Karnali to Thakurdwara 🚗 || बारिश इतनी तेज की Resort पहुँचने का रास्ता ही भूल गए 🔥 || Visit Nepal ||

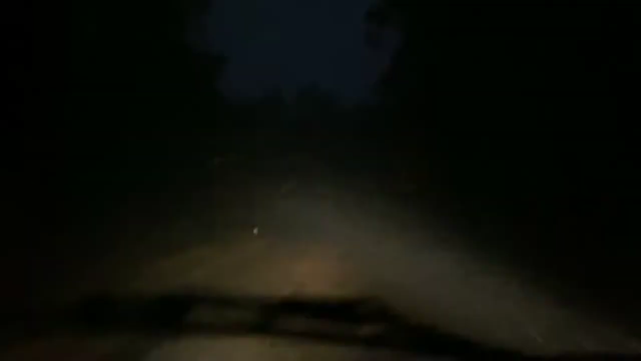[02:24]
बारिश के साथ साथ लगातार कोहरा भी बढ़ता जा रहा है जैसे कि आप देख सकते हो, और गाड़ी चलाने में काफ़ी परेशानी हो रही है अभी क्योंकि कुछ दिखाई नहीं दे रहा सामने।
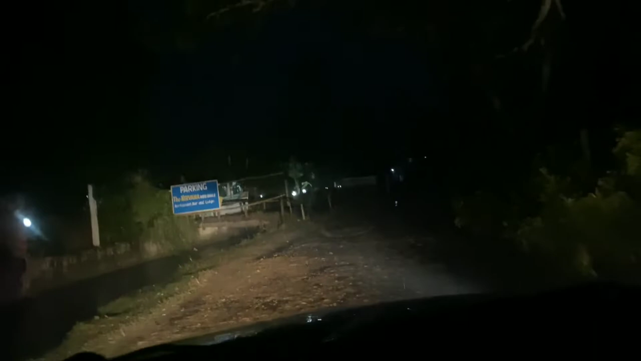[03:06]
पर रोड थोड़ी अभी ख़राब है, कच्ची रोड है यहाँ से।